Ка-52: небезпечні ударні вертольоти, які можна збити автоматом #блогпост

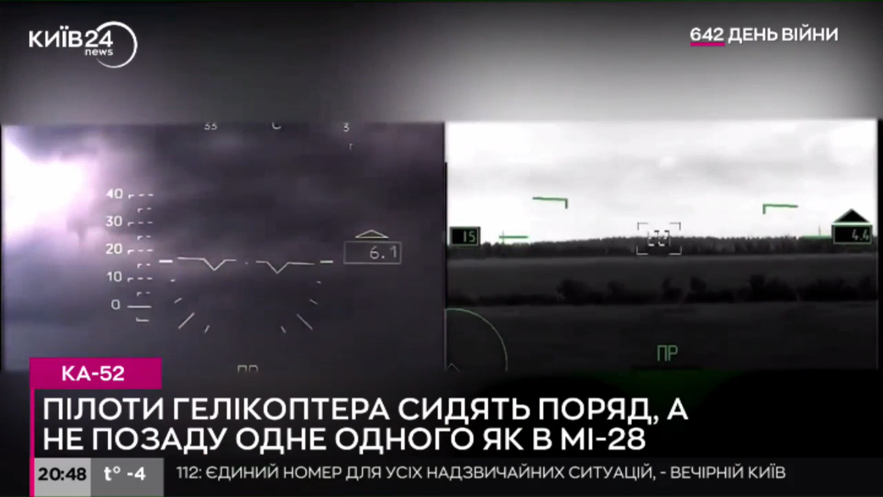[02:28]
І от якраз росіяни передбачали у схемі пліч-опліч покращення комунікації пілотів.
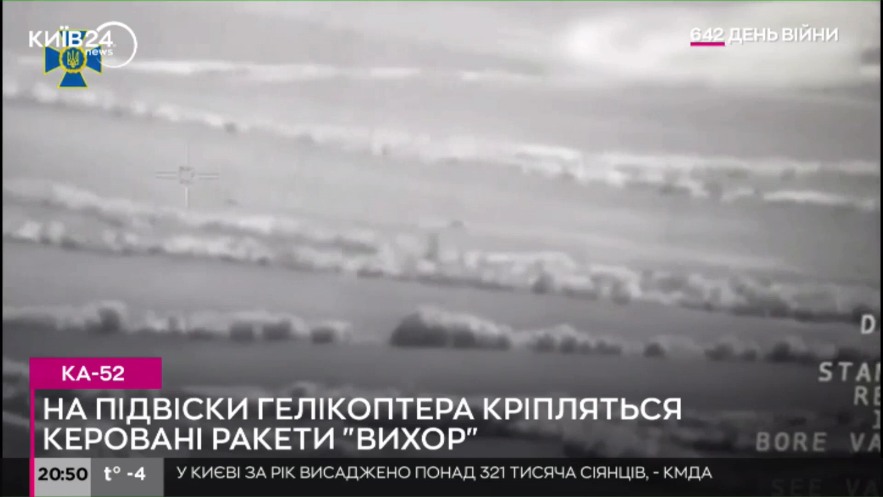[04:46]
Взагалі на К-52 стоїть система оповіщення ракетних загроз «Вітівськ».
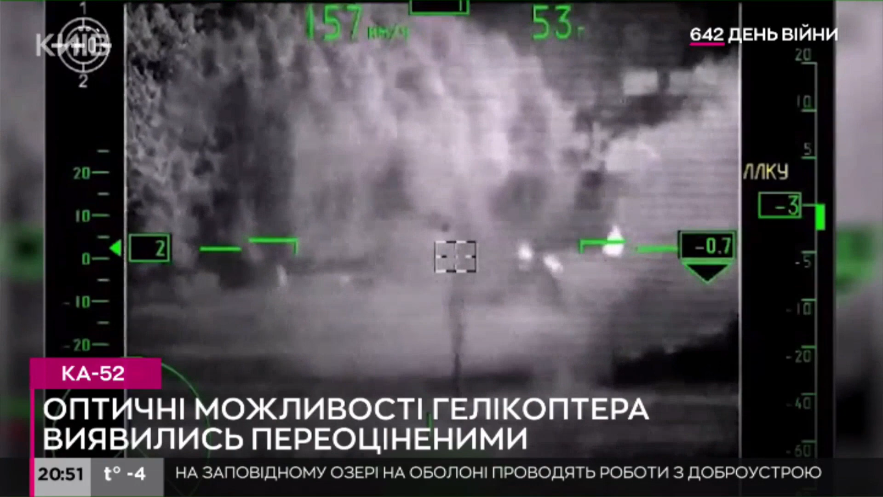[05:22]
В систему входить, до речі, і тепловізор, і лазерне наведення. Так от, одного разу росіяни знищили танк «Леопард». Але виявилось, що це звичайний сільськогосподарський комбайн.
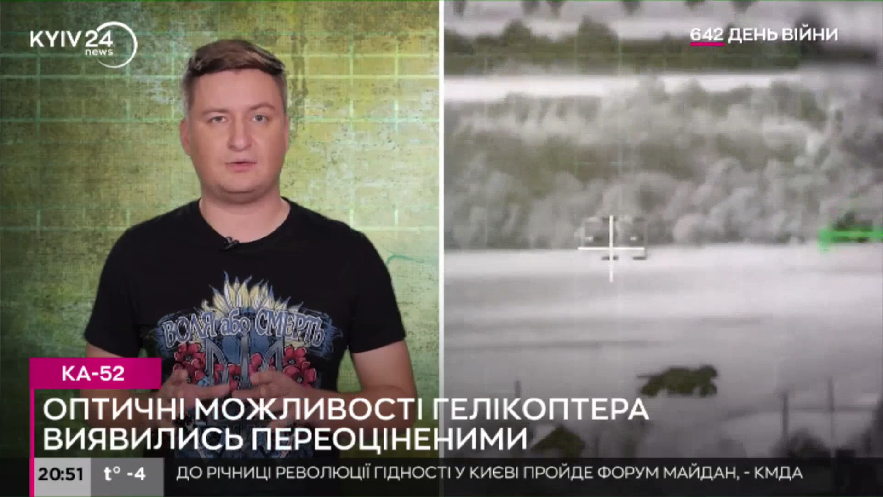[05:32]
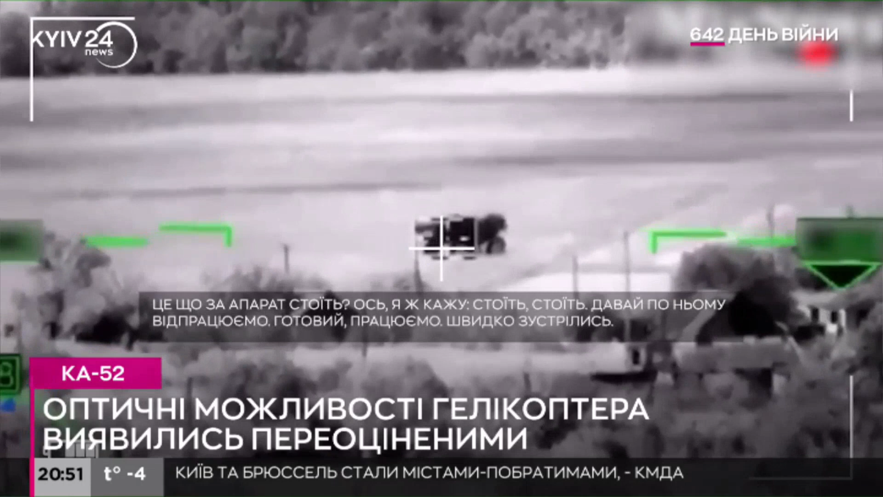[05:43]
Ну, по-перше, на гелікоптері тряска. По-друге, російські системи надійно всіх відомо,